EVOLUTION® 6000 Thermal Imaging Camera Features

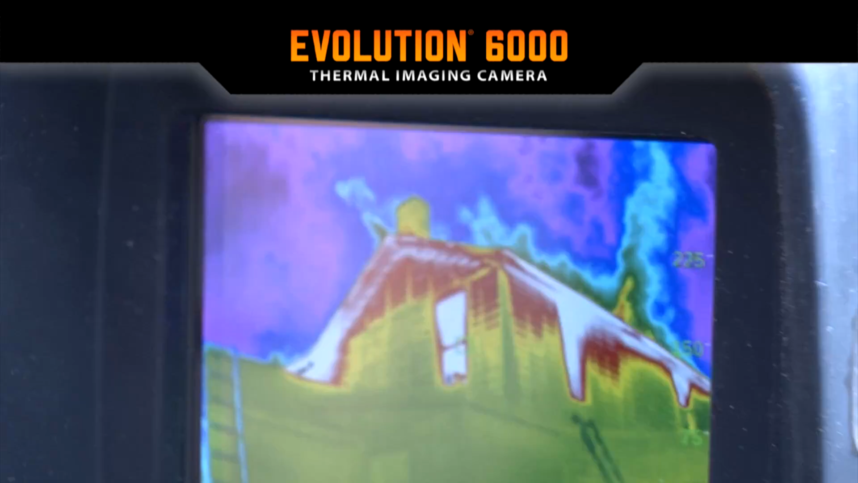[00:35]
It is ideal for finding isolated hotspots and fire extension.
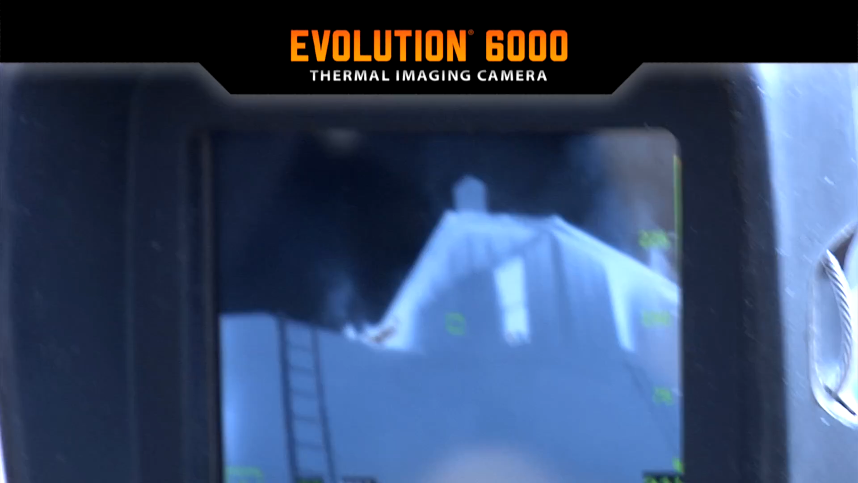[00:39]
This allows firefighters to make an informed approach and tackle fires with increased safety.
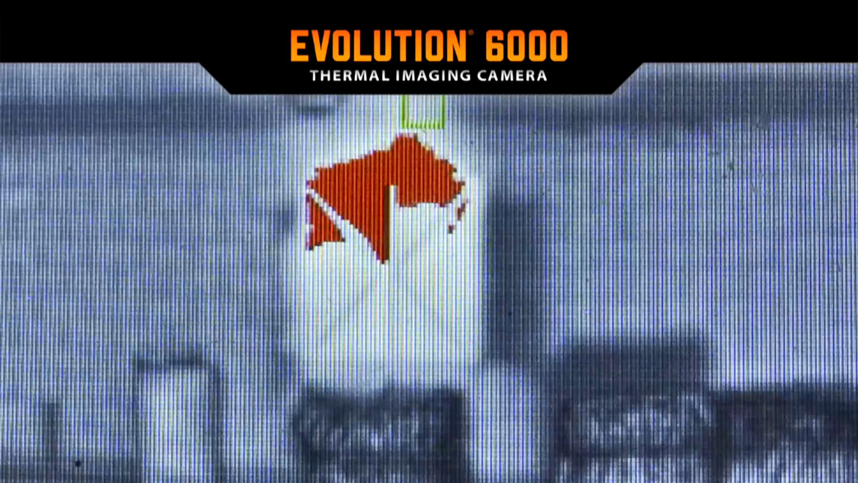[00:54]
This newest generation TIC provides a
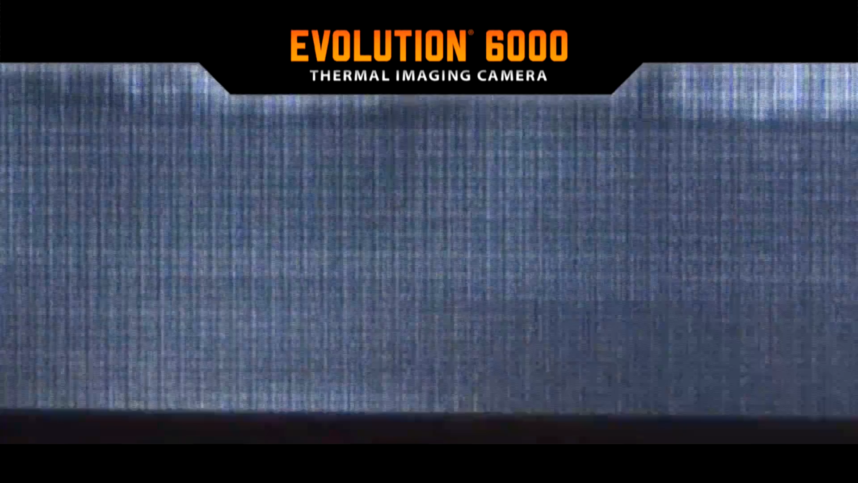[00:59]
patent-pending compass for faster operation and improved situational awareness in low-visibility environments.
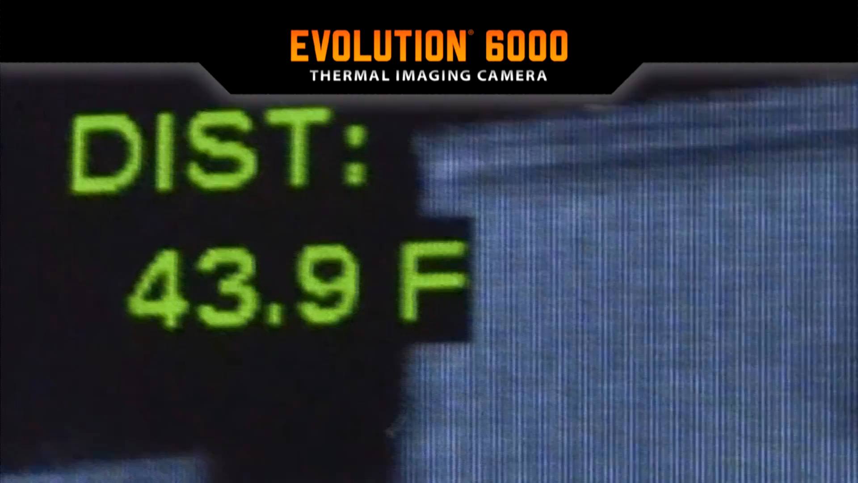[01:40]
The Evolution 6000 is NFPA compliant and has a tough, waterproof, and shock-resistant housing.
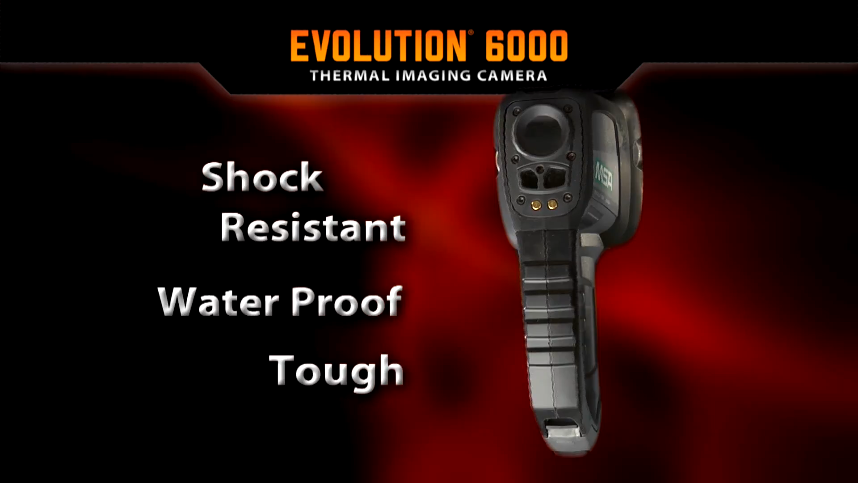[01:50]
Its high-definition visual display provides the user with six color
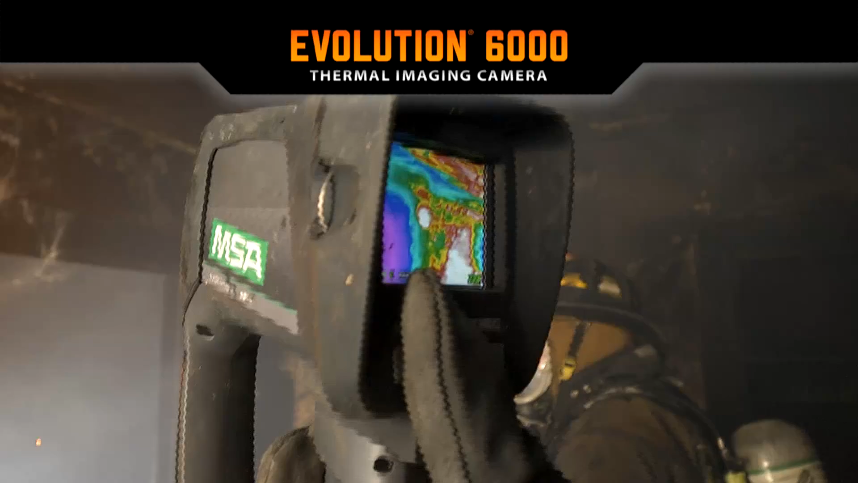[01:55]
palette options and the 2X or 4X zoom if equipped.
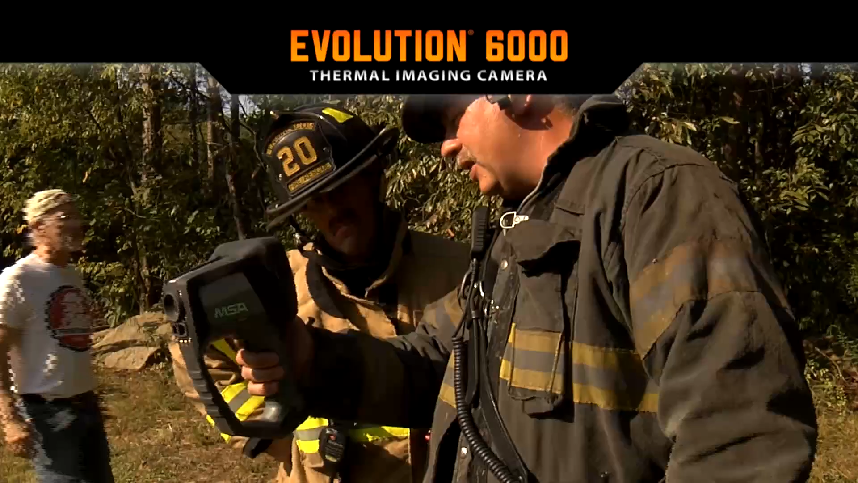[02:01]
An option includes integrated video and picture capture.
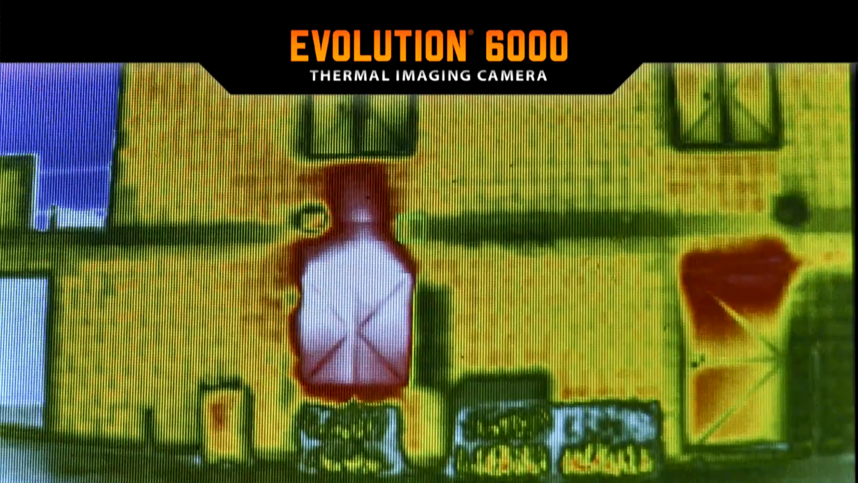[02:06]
These images are saved in the camera and are available for download onto a computer for future review and training.